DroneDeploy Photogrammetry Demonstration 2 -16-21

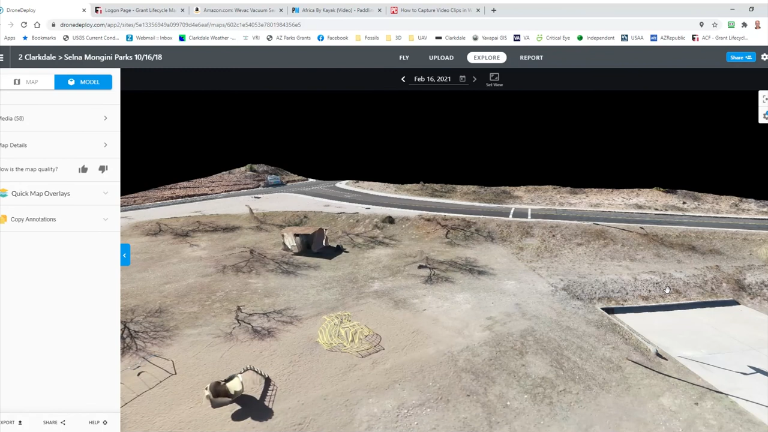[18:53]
And even today, it's fairly useful for things like, well, look at the ball court.
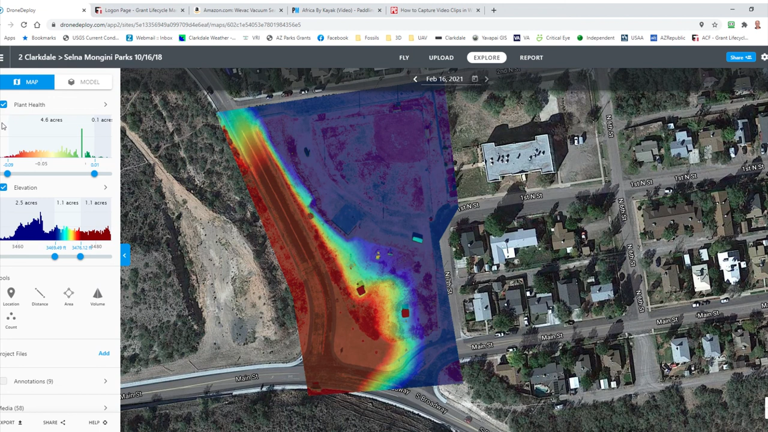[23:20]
But you notice that the plant health also can restrict the histogram to a particular range of colors so that it changes the look of the whole thing. Again, something you can play with as you need to. It's better for riparian studies or forest land studies or farms or things like that. Or if we were to do an area like this house over here,